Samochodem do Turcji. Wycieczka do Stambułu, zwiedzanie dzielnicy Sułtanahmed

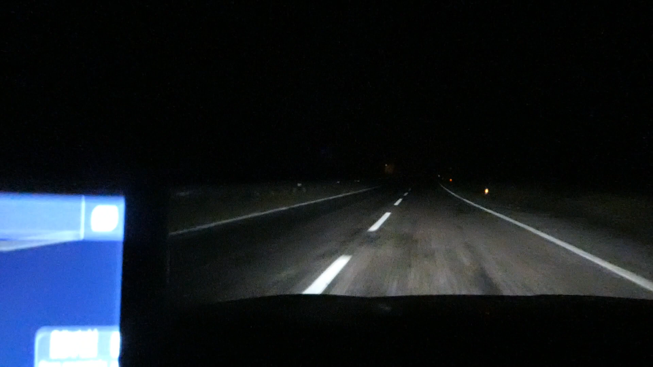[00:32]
I żeby sobie ktoś nie myślał, że to jest płatna jakaś autostrada, tak wyglądają niepłatne drogi. Autostrady to jest minimum 3 pasy, a zazwyczaj 4. Także jak ktoś myśli, że Turcja to taki dziki kraj, to naprawdę jest w błędzie. Jak widać, siedzicznik jest rozwinięta dużo lepiej niż u nas.